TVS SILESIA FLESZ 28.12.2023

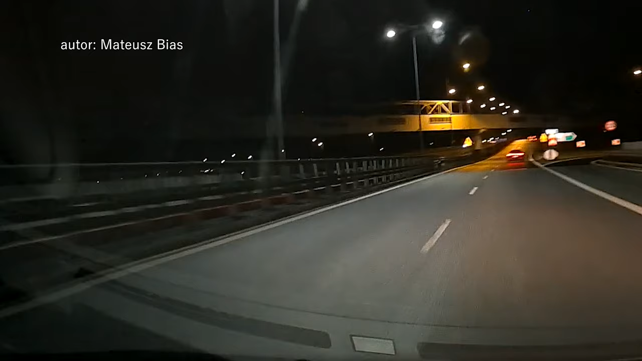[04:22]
I doprowadził do kolizji prawidłowo jadących kierowców samochód Mateusza Biasa został uszkodzony.